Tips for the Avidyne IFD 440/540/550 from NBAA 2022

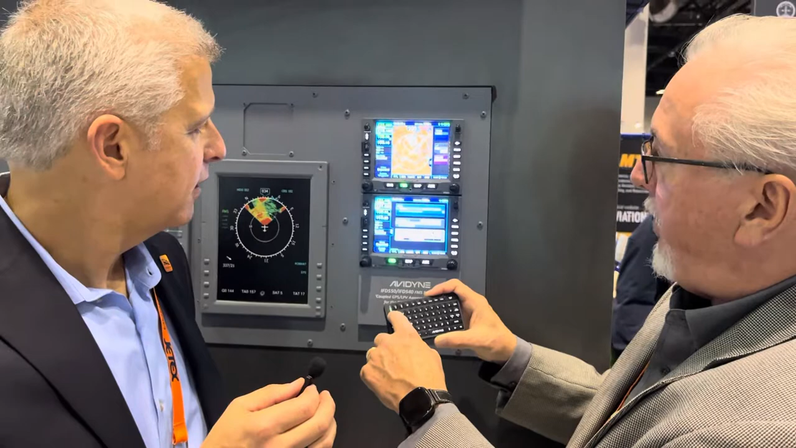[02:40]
So if I cycle through, now I'm on the FMS page, and if I push and hold it, one, two, three, and let up, I've got the full FMS. Push and hold it again. I've got FMS Plus, which we call FMS Plus page, because it has the map.
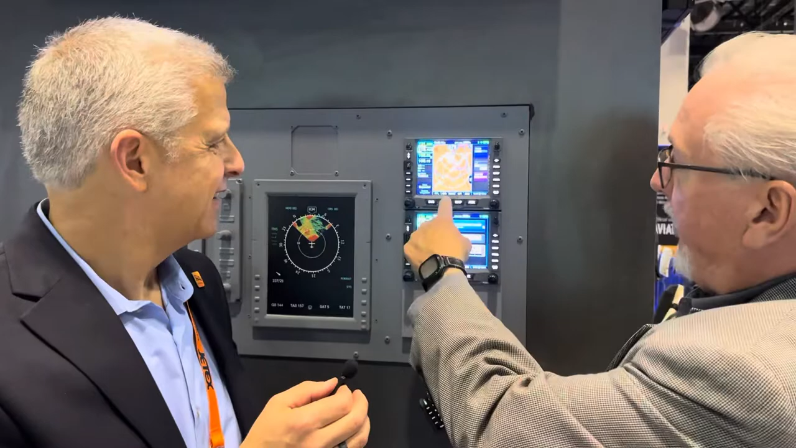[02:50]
Again, push and hold the button. Push and hold the button, or use the touch, or use the button here. That's awesome. And I know I've used it for all those controls where I can switch. I can go to the synthetic vision view you can see here, which is just awesome.